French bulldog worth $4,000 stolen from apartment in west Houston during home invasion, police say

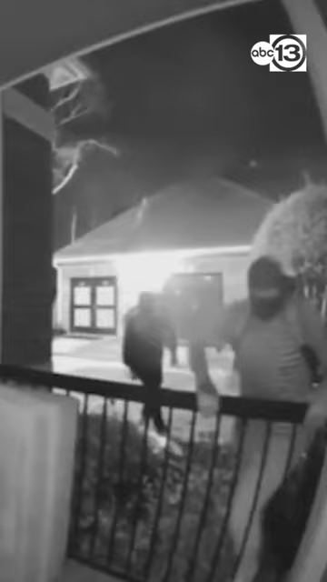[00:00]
Video of an apartment robbery in far west Houston. Three men broke through a sliding door and held up the people inside as they rummaged through their belongings. They snatched up two dogs, one of them a French bulldog valued at $4,000.